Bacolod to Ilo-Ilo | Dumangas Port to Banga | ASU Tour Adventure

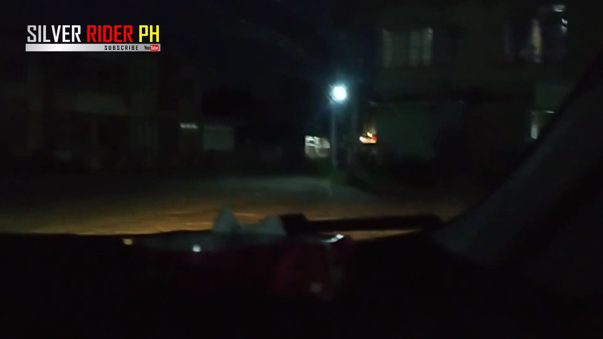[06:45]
din there. Ito yung plaza sa gabi sa Silver Fam. Sobrang liwanag.